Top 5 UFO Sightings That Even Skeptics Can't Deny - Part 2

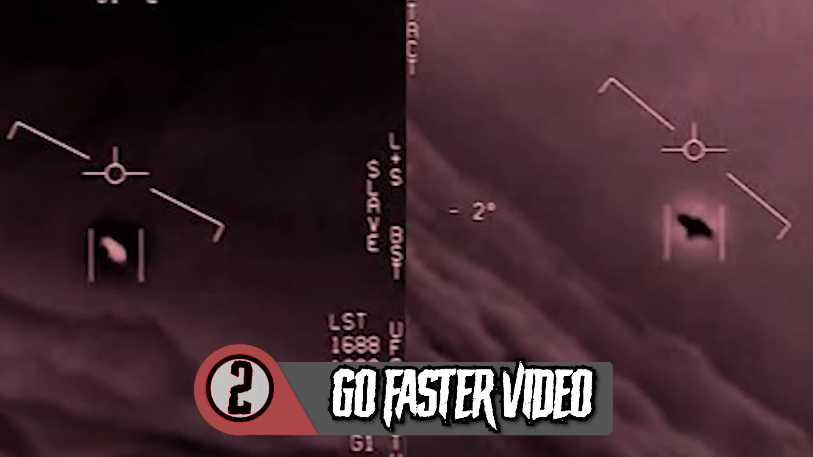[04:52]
So this video uploaded by the UFO investigative group to the stars academy of arts and sciences in march of 2018 was secured by a freedom of information act request to the US government.
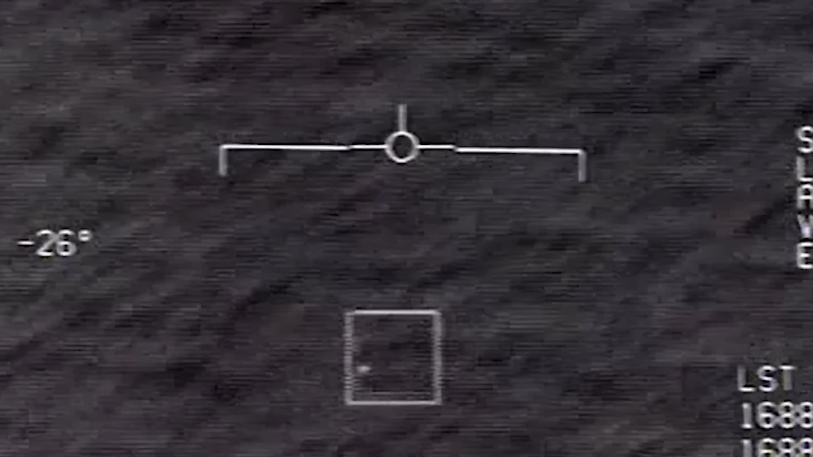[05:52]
The video shows the super hornet's weapon system operator repeatedly trying to acquire the UFO with the ATF's built-in auto tracker, which apparently can pick out an object and keep it centered on camera.
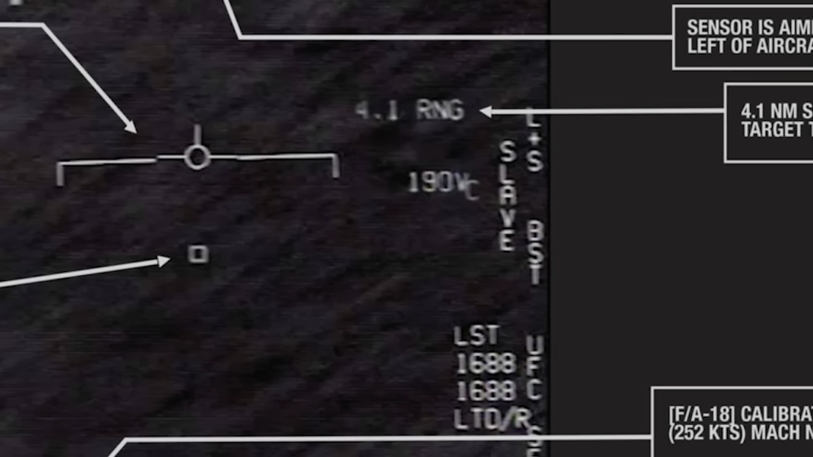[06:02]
After two tries, the weapons system officer, or WSO, shouts, whoa, got it, to which another person, assumed to the pilot, says, whoa, whoa, what the bleep is that thing, the pilot asks.